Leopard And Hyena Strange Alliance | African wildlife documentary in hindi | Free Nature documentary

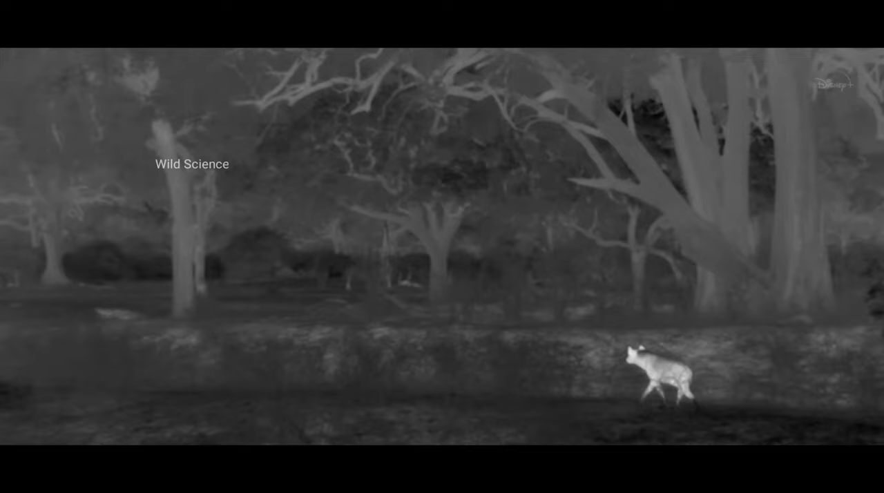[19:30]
सूरज ढलने के बाद लुएंगवा की शकल ही बदल जाती है इस समय अंधेरे में आप देख पा रहे हैं थर्मल इमिज और टूनी को भी रात में कुछ ऐसा ही दिखता है
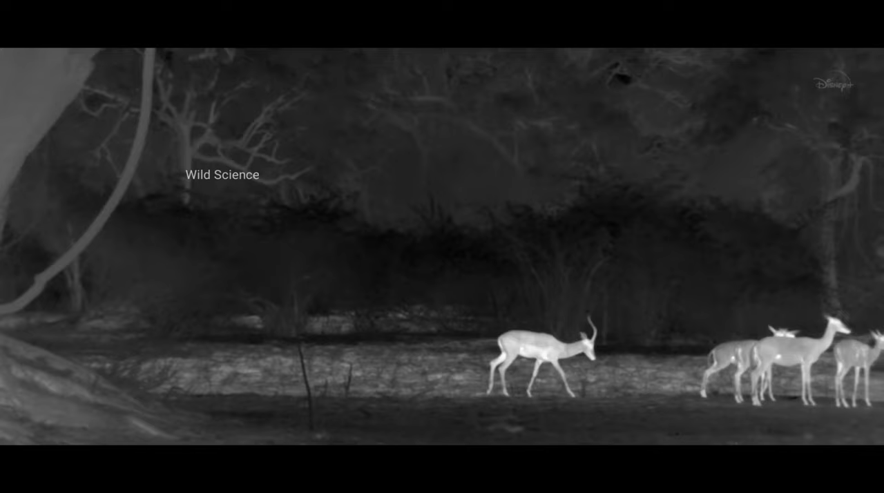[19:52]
दूसरी तरफ हिरुनों को अंधेरे में कुछ खास ठीक से नहीं दिखता तो खुदरत में उन्हें शांदार कान दिये हैं
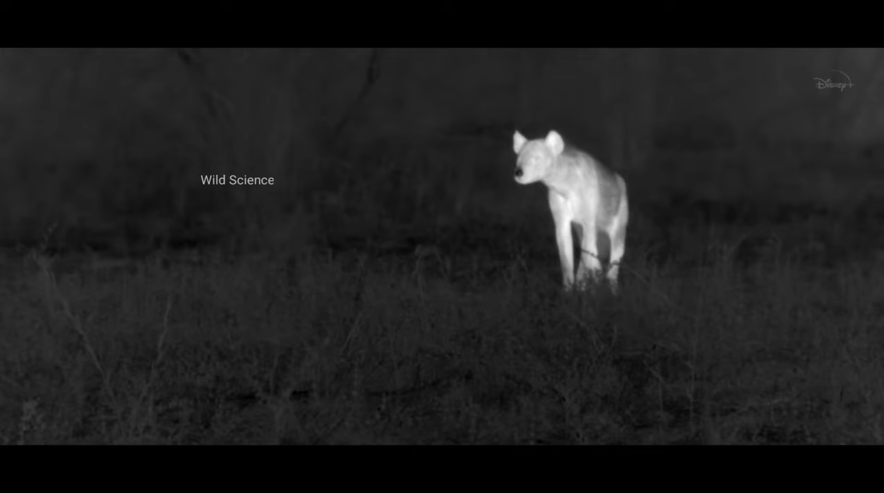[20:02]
शिकार के हिसाब से ये वक्त बढ़िया है इसके जुन्ड की तरकीब होती थी गुरुप को डिस्टर्ब करना और
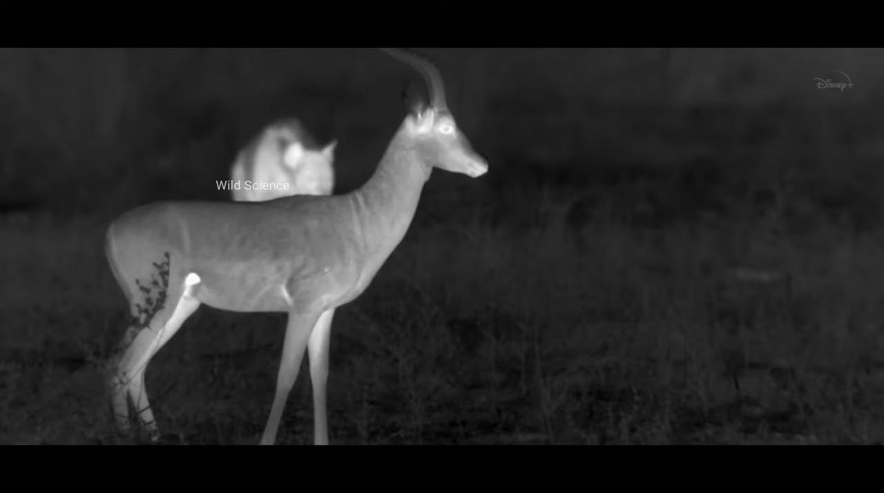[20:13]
फिर उसका पीछा करना पर अकेले ये काम मुश्किल है
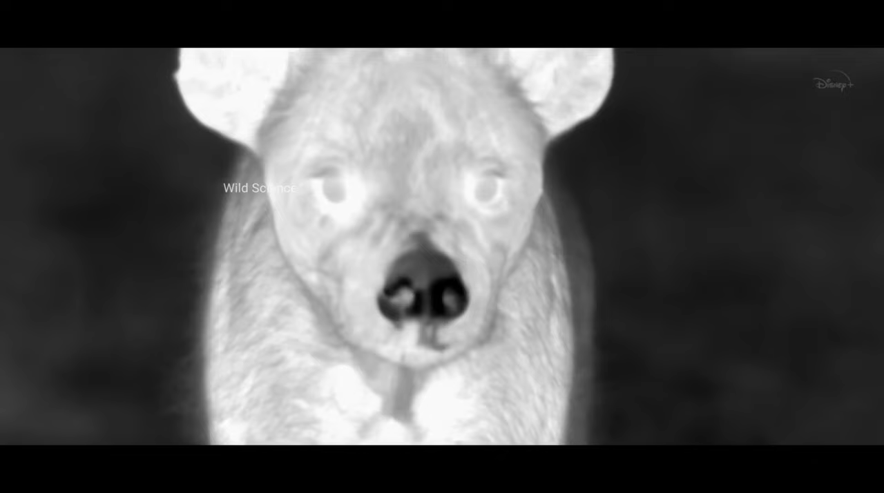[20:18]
तभी ये मादा तेंदुआ इसे नजर आ जाती है
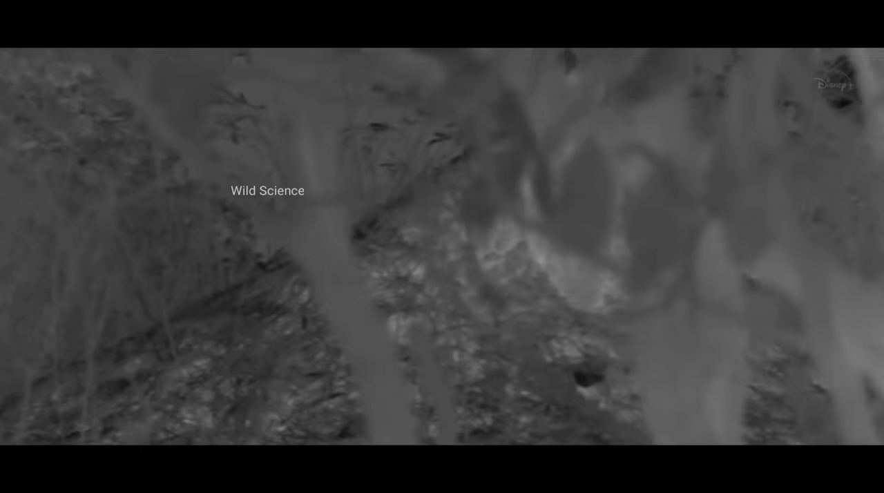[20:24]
इस तेंदुए के जरीए इसे खुराग मिल सकती है तोनी का जुन्ड इसकाम में माहिर था कि
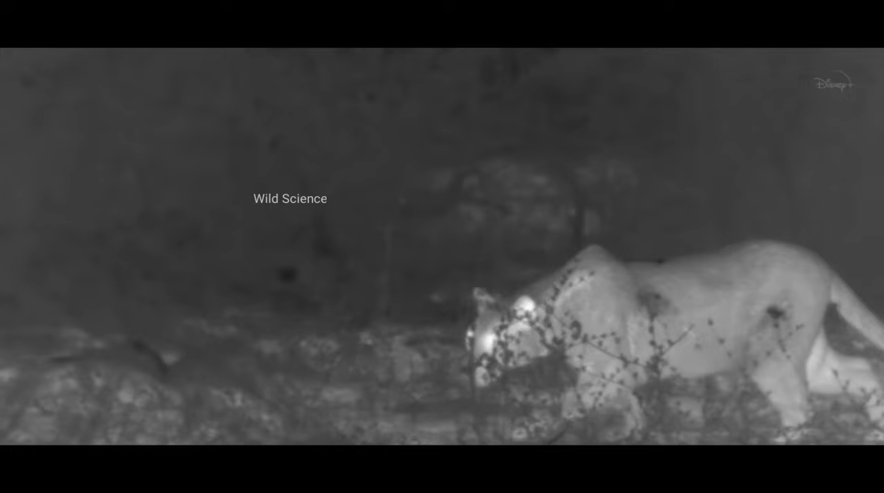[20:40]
तेंदुओं से खुराग कैसे चुराई जाए ये मादा शिकार कर रही है और ये इसकाम में काफी माहिर लग रही है
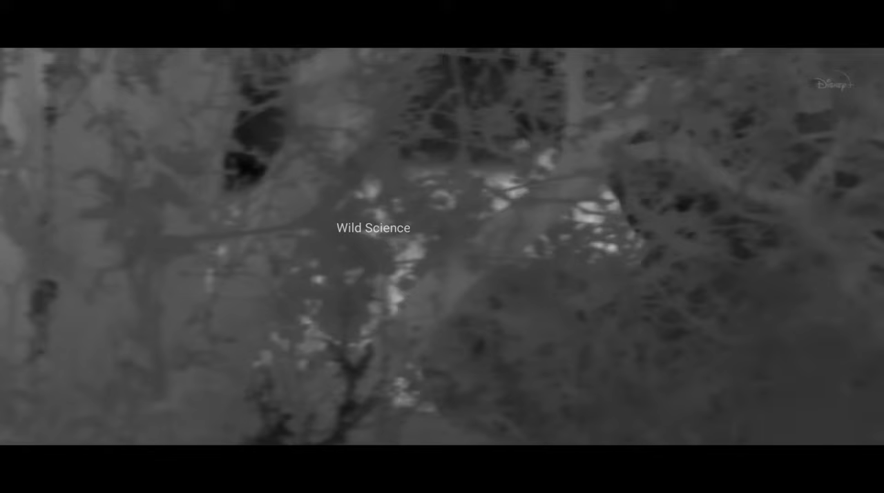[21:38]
तोनी इसका बहुद खोल देता है और मारी को हमला शुरू करना पड़ता है
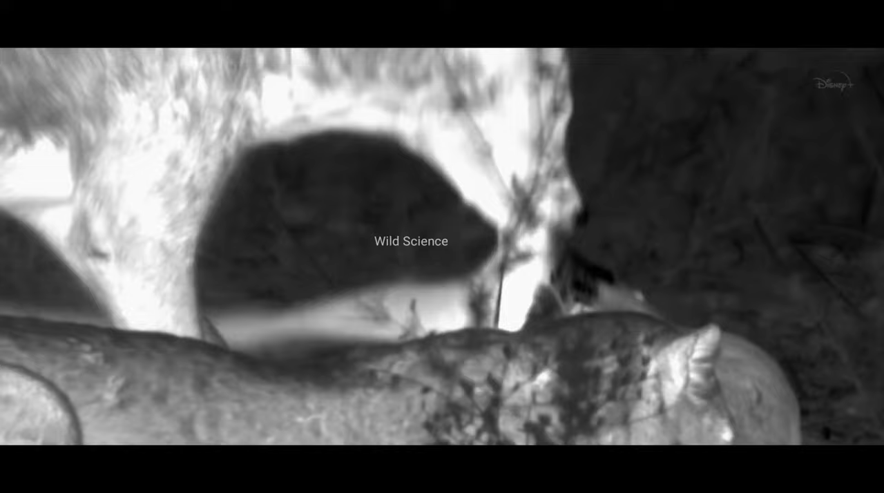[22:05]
दो हफ़ते में इसे पहली बार ताजा शिकार मिला है
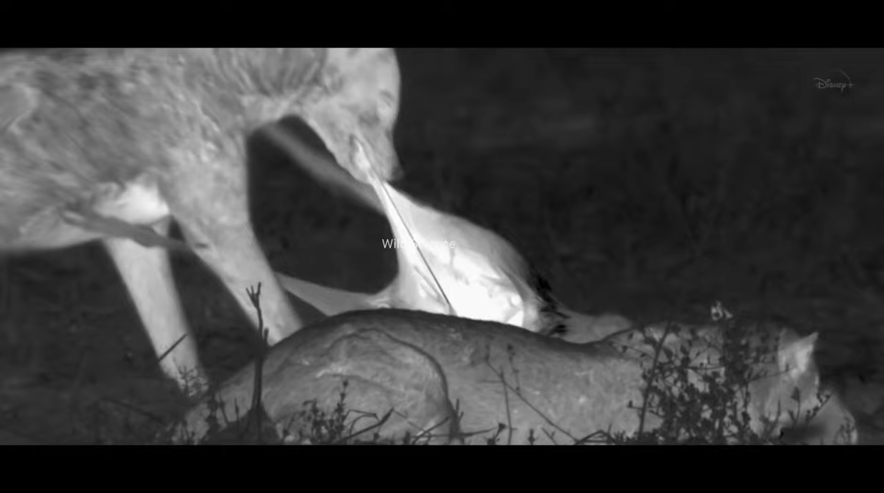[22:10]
ये खाने में इतना मस्त हो जाता है कि इसे याद ही नहीं रहता कि एक तेन्वा भीस के साथ ही खा रहा है
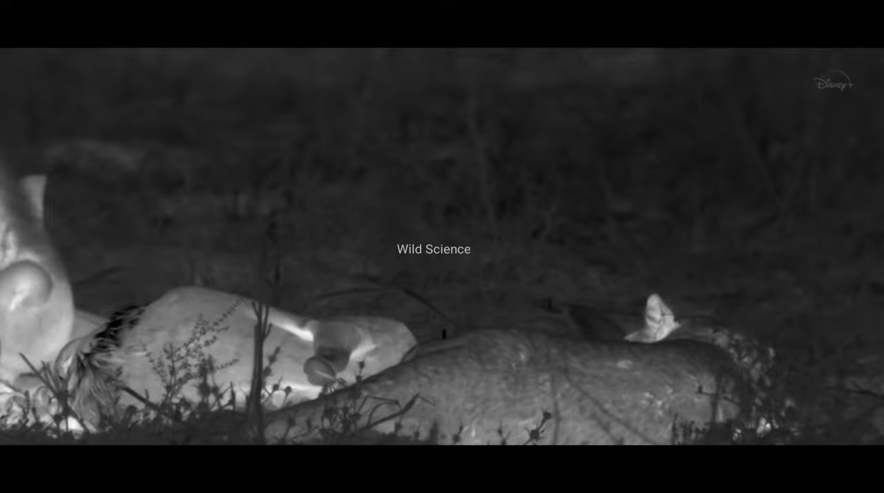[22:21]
ये जल्दी से जल्दी खाने की कोशिश करता है
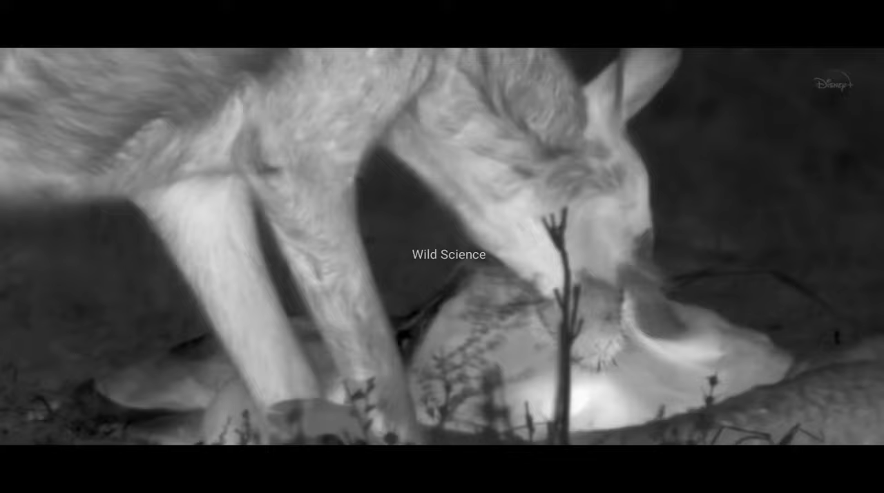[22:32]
बाहरी को समझ नहीं आता कि इसका करे तो क्या करे ये इसका जंगल है इसका शिकार है पर फिलहाल तो इन दोनों का ध्यान खुरागपर है
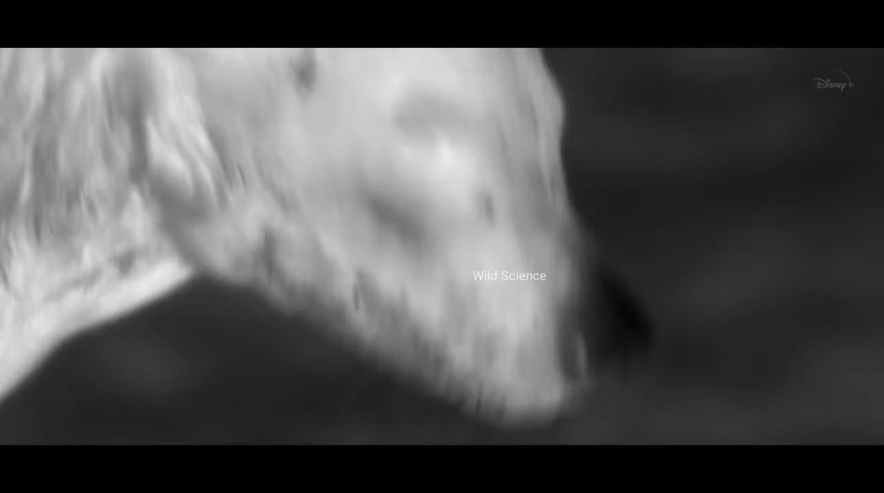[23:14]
आम तोर पर हाइनास तेंदुओं को शिकार पर
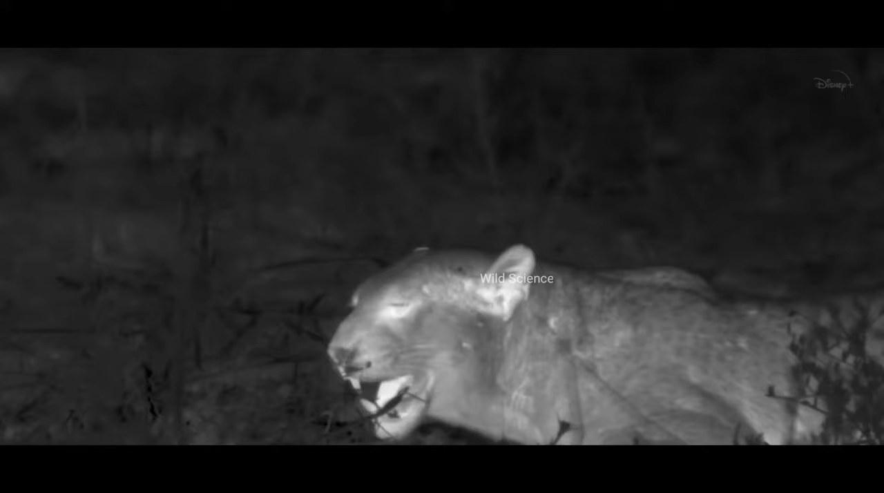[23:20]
से खदेर देते हैं पर ये मादा तेंदुओं तो जवाबी टकर दे रही है
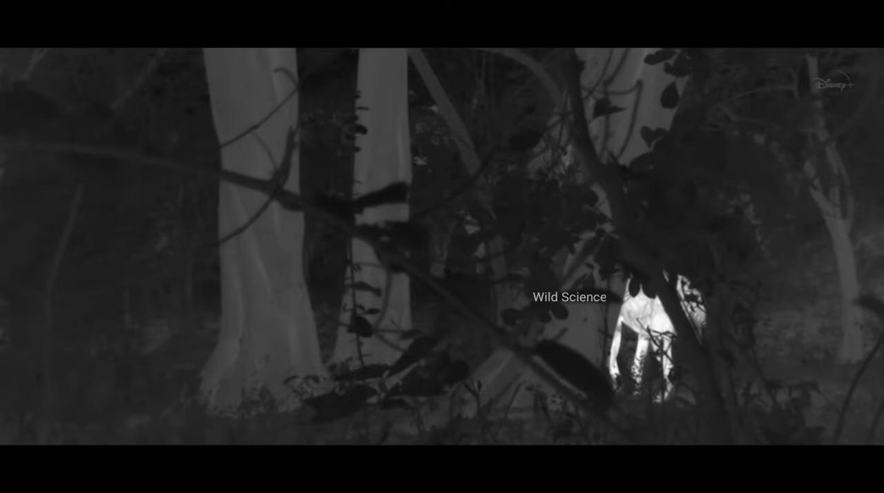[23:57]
बिना अपने जुंड की मदद के टोनी का डराना धमकाना काम नहीं आया
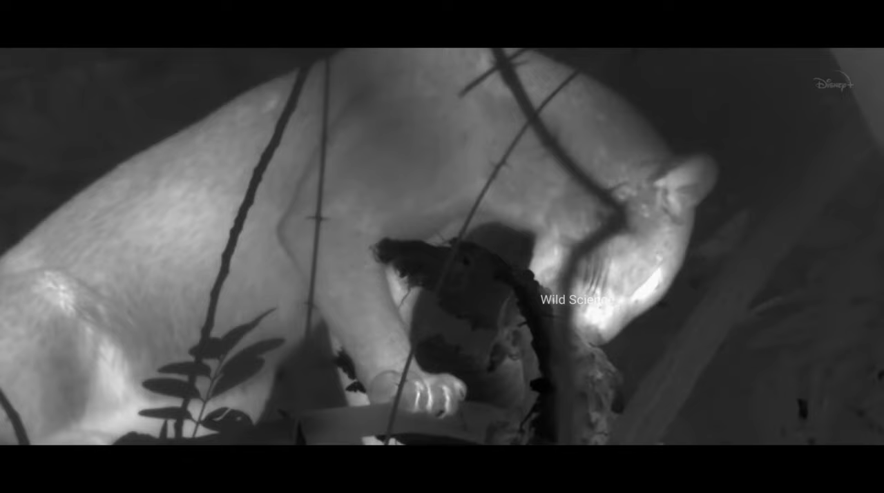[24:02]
और इस पिंजर के खत्म होने में ज्यादा समय भी नहीं लगेगा
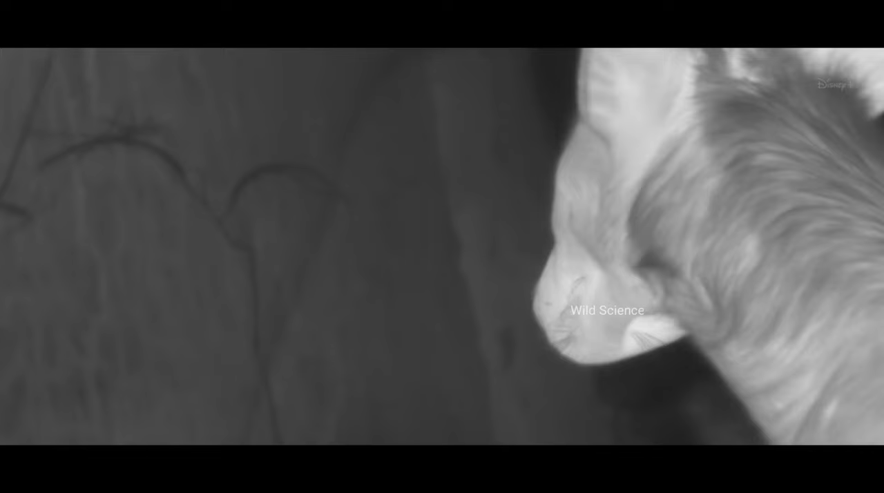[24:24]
तोनी के हिस्से फिर से टुकणूं के लिए इंतजार करना ही आता है